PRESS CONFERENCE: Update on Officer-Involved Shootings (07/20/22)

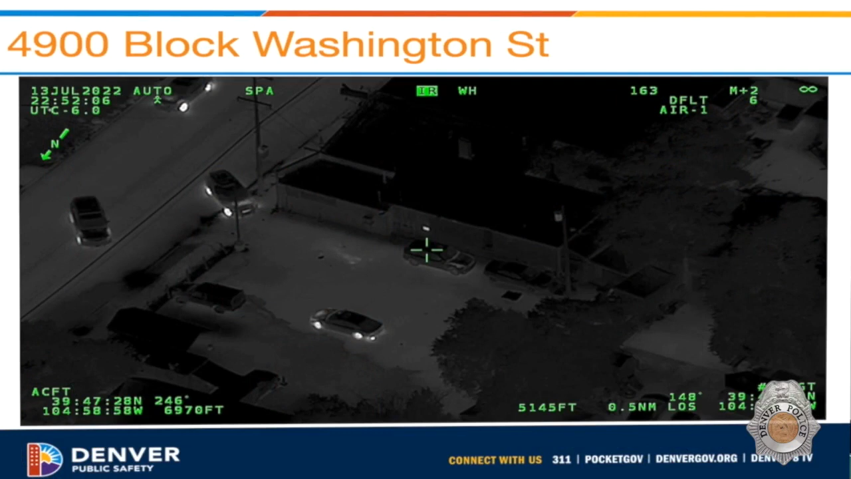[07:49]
What you see is the subject vehicle in the parking lot facing eastbound. It was previously in this position here and then it did a U-turn. The officers, all three of these are marked Denver police vehicles that are on Washington. The first officer is a two officer assignment. The two officers that fired were in the same vehicle together. They approached into the parking lot.